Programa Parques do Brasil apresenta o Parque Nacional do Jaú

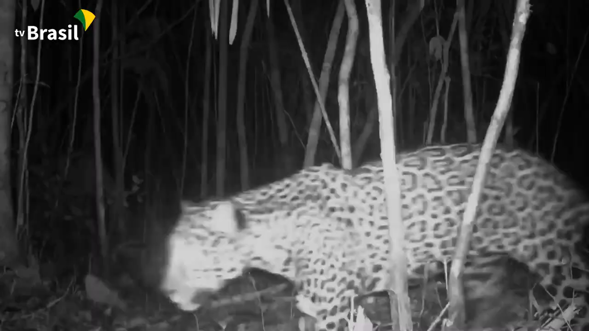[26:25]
e uma onça pintada. Próximo, identificamos uma palmeira conhecida como Buritirama.